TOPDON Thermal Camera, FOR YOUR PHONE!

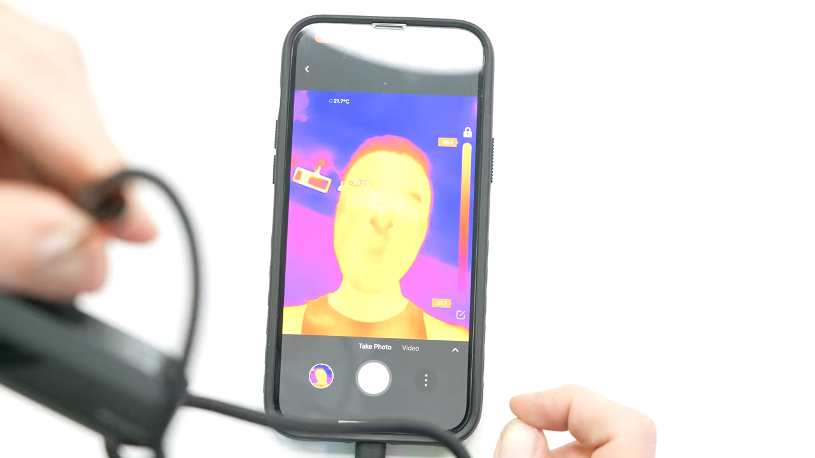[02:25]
You can monitor multiple spots at the same time,
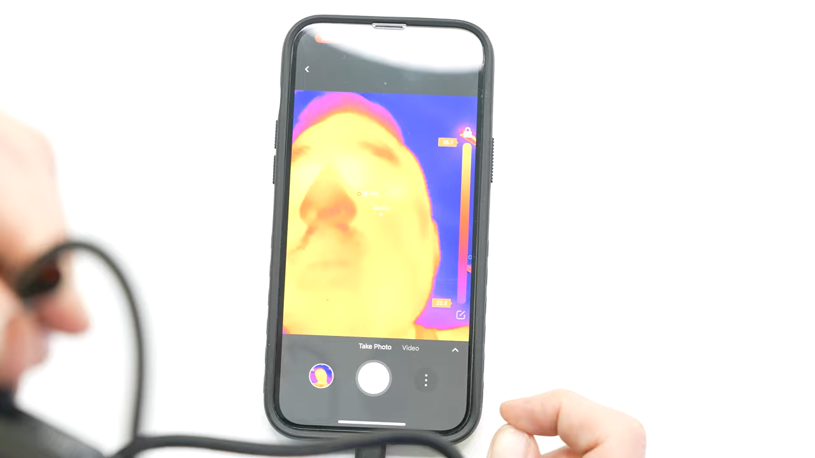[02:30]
just in case you're actually utilizing this as a tool and you want to actually see what they do. So for instance, let's just say hypothetically you're an amateur hobbyist electrician and you want to play with live wires.
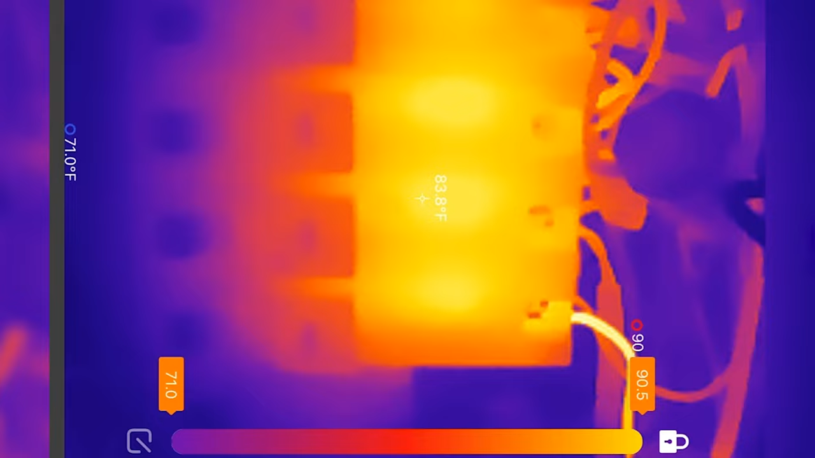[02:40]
On screen: spot 83.8°F, scale top 90.5°F, scale bottom 71.0°F
For whatever reason you want to do that, you shouldn't. But if you did and you had a camera like this, then you could hypothetically go through,
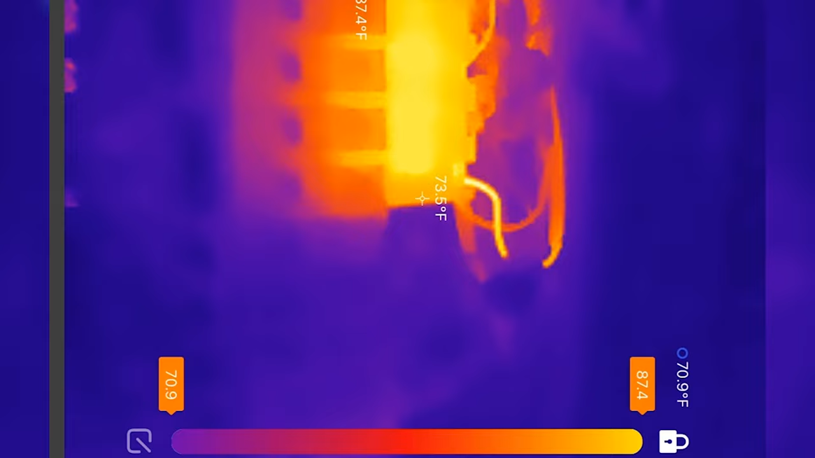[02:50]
On screen: spot 73.5°F
look at different wires and actually see the heat radiating from them and know which ones are, you know,
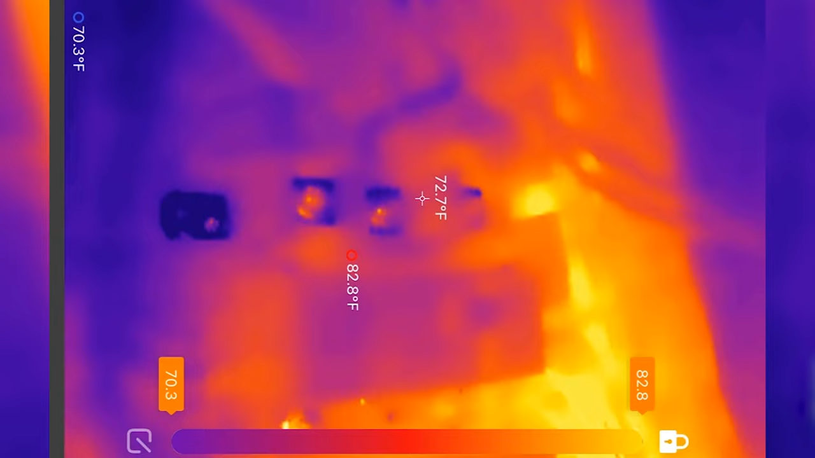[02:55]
On screen: spot 72.7°F, max 82.8°F, min 70.3°F
more active or more recently active than others. It's not going to give you a live test, so definitely don't depend on that for your life.
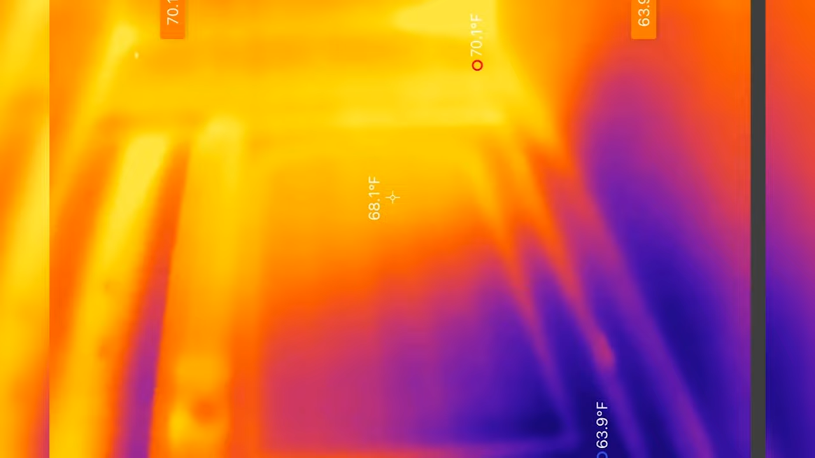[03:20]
On screen: spot 68.1°F, max 70.1°F, min 63.9°F
For me personally, I like going up and checking out my HVAC. I went around my house and I was looking at all the corners and the cracks and seeing where heat was coming in and basically seeing how inefficient stuff was and where that was interesting.
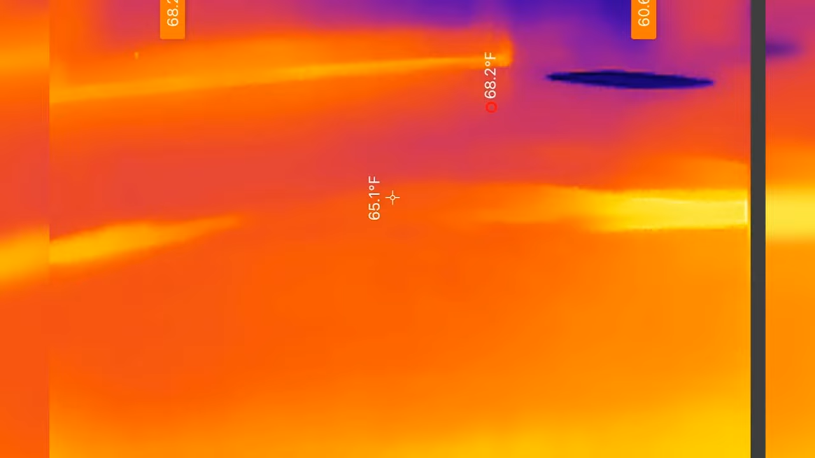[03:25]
On screen: spot 65.1°F
So like if you have problems in your house keeping cool, not gonna say any names, Jason.
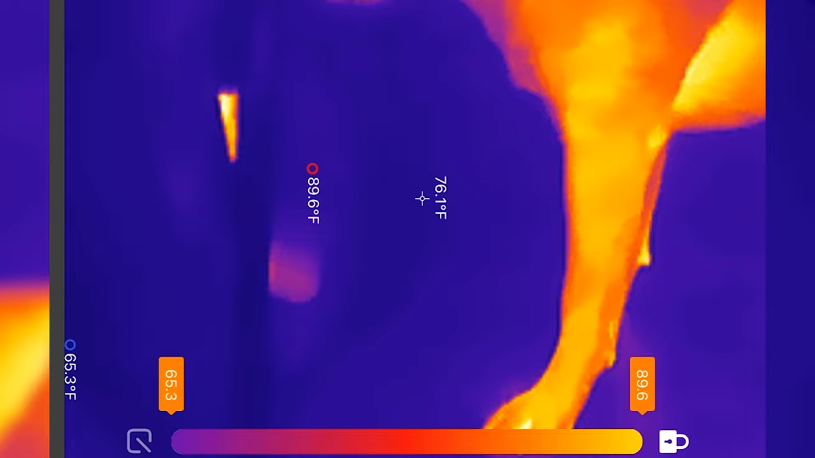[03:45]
On screen: spot 76.1°F, max 89.6°F, min 65.3°F
look at things, look at animals, right?
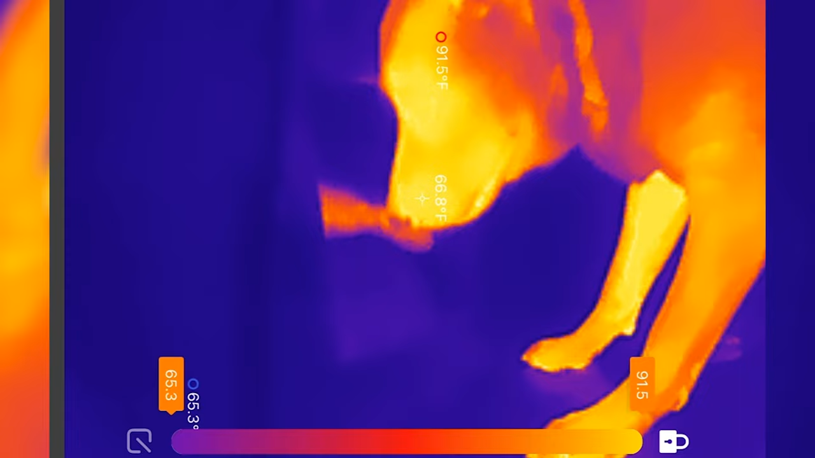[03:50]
On screen: spot 66.8°F, max 91.5°F
Like take me for example, right?
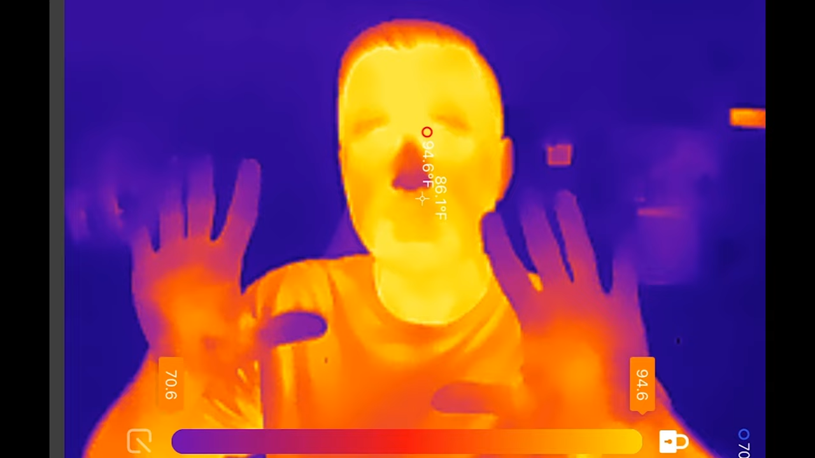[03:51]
You can tell my hands are cold, right? You know that. Everyone knows your hands are cold. But when you see it on the screen, and it's just such a big difference, when you see your nose be weird,
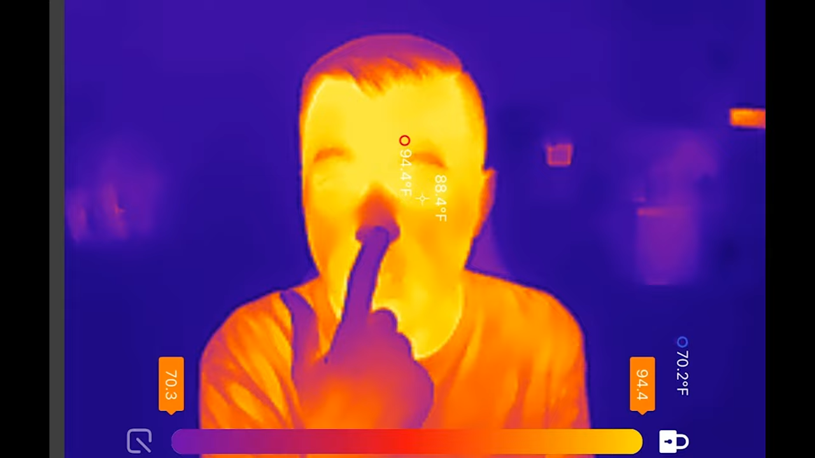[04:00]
or let's see, okay, let's see if it'll do it.
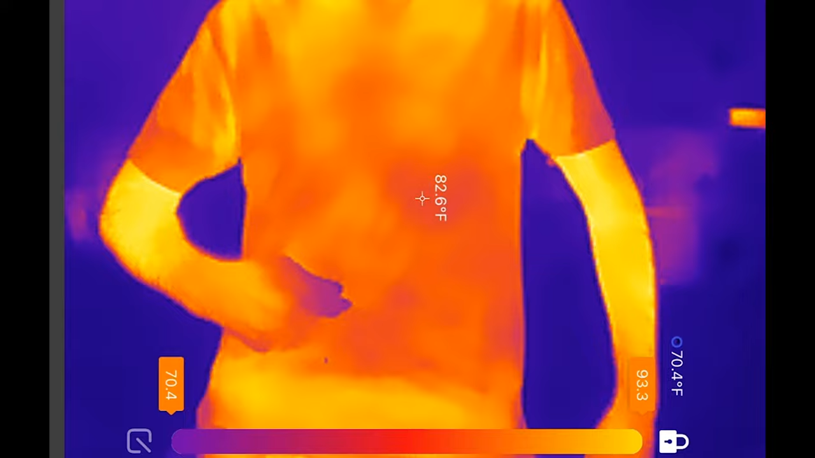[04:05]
On screen: spot 82.6°F
Okay, well, anyways, some people have like really cold belly buttons and it's just kind of funny.